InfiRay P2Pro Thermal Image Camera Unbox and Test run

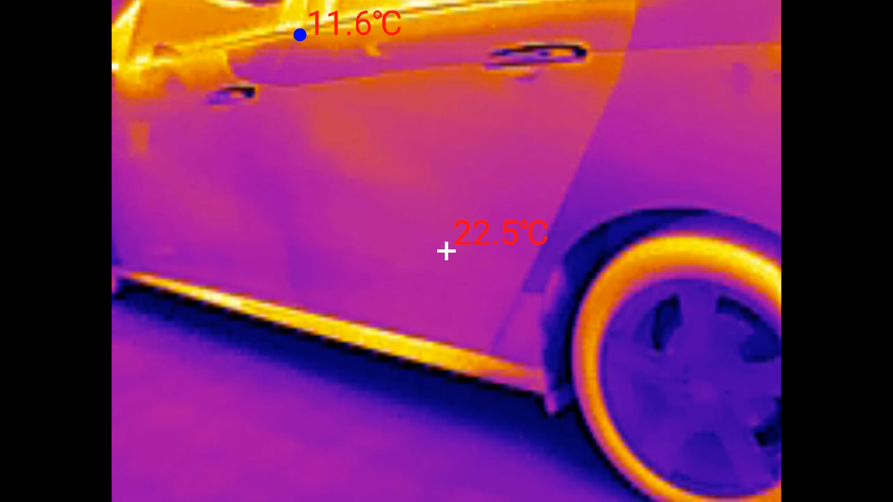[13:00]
On screen: spot 22.5°C
And we're able to see what the temperature is of, of the different areas of the picture.
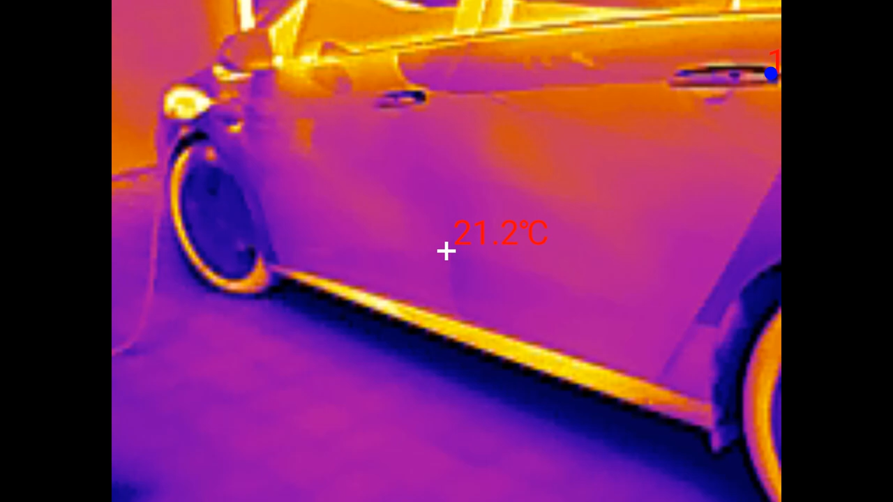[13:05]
On screen: spot 21.2°C
Putty Tat likes to always be on camera.
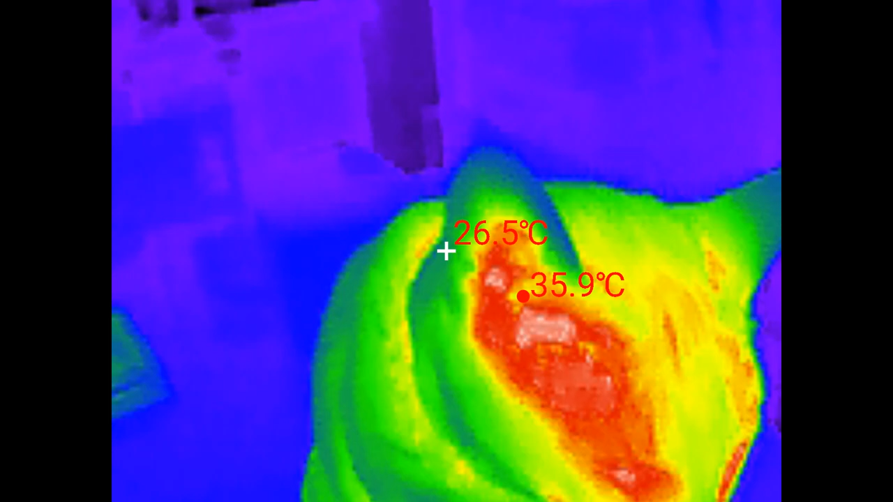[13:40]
Yeah, my cat's looking pretty psychedelic there as I, as I cycle through the different modes of, uh, of operation.
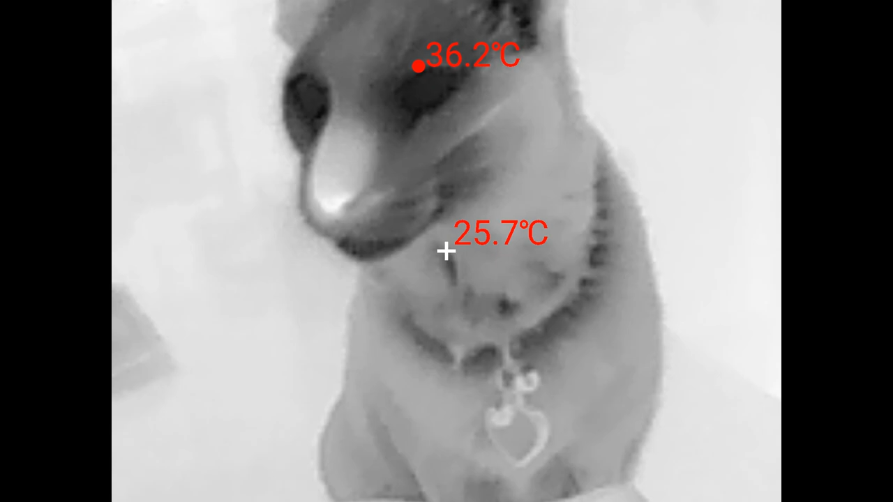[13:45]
On screen: spot 25.7°C, max 36.2°C
Black hot. That looks more like her.
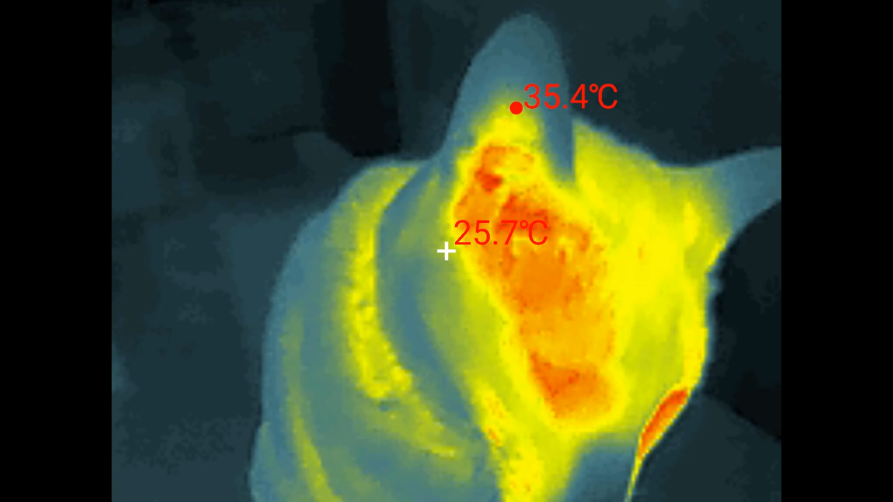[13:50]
On screen: spot 25.7°C, max 35.4°C
Siamese cat. This one's pretty loud.
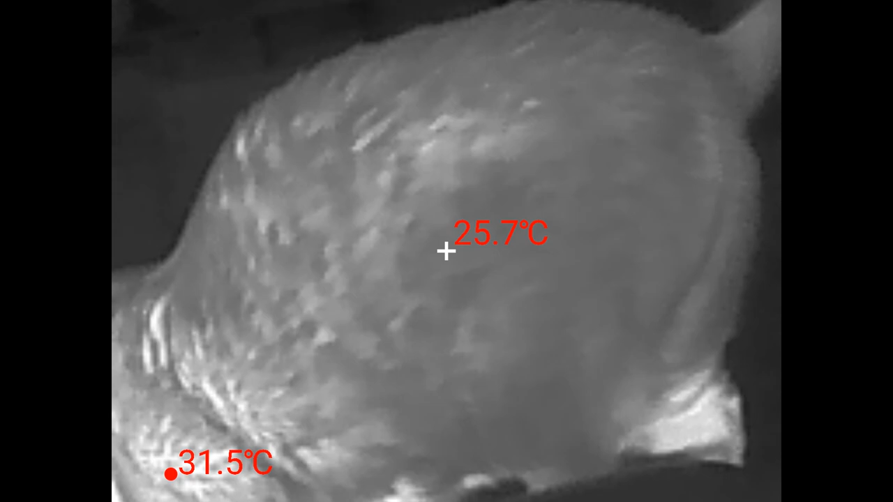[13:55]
On screen: spot 25.7°C
And if there was sound here, you would be hearing her because she is making her opinion known that she wants something.
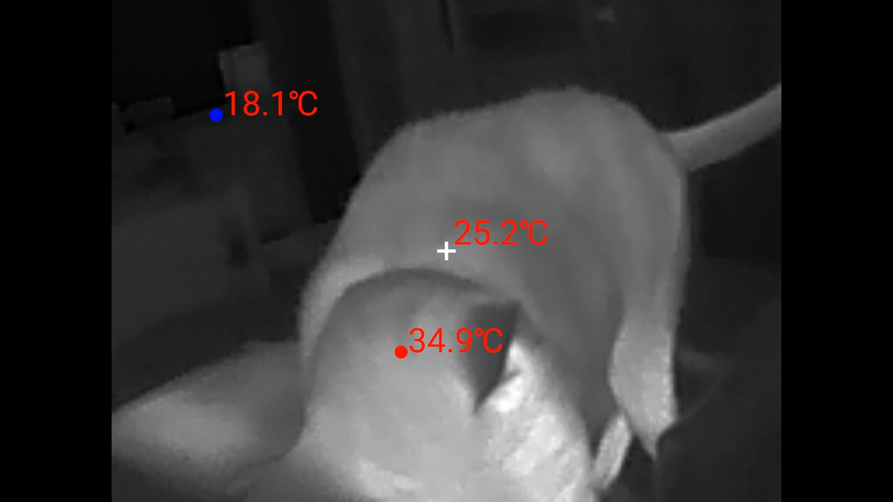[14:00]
On screen: spot 25.2°C, max 34.9°C, min 18.1°C
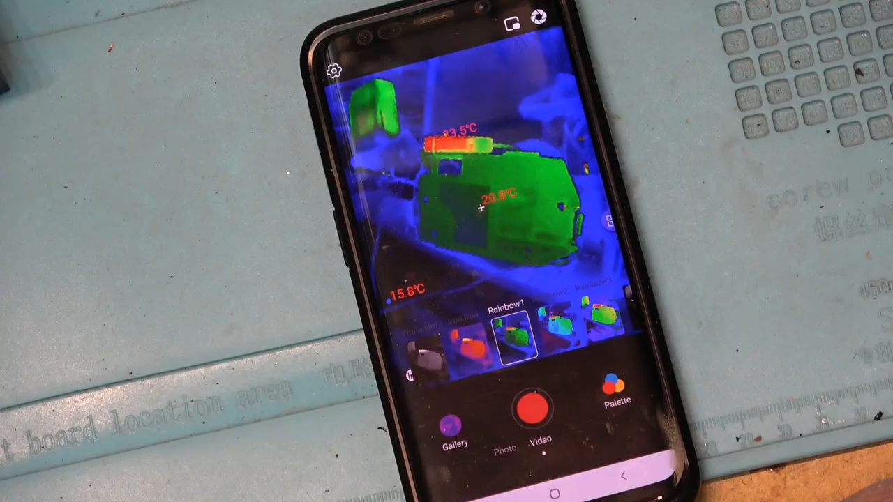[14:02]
On screen: min 15.8°C
There's a shot of my old, uh, I just used this camera to generate color bars.
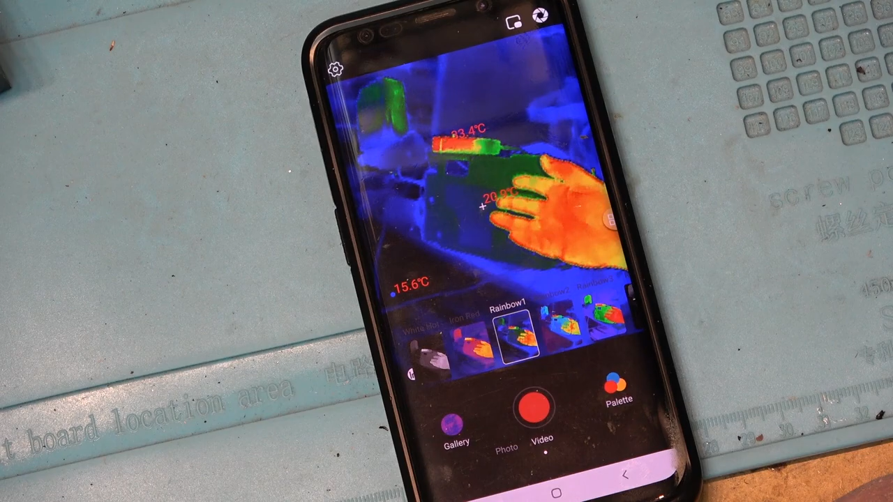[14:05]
On screen: max 83.4°C, min 15.6°C
You can see the power brick on top is a little bit warmer than the rest of it.
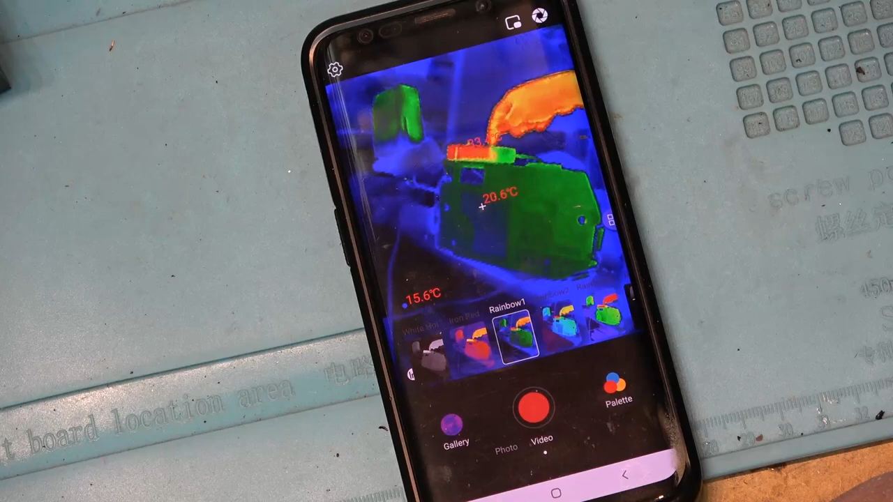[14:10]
On screen: spot 20.6°C
It's powered up. So that makes these infrared cameras invaluable for troubleshooting when you're looking for something that's hot.
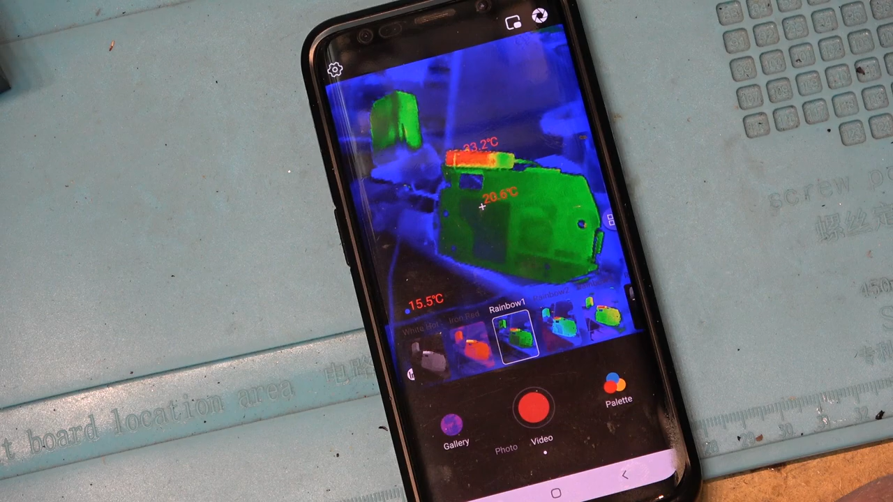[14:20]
On screen: min 15.5°C
Component that's getting too hot, for example. They're invaluable for that type of stuff.
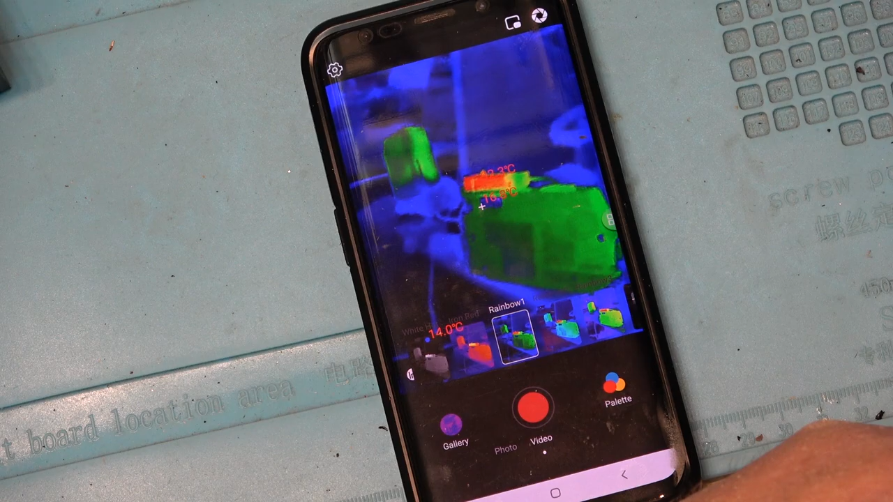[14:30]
And I've used, uh, the other one I've got a couple times. I'm sure this one will find its way into some service videos coming up in the not too distant future.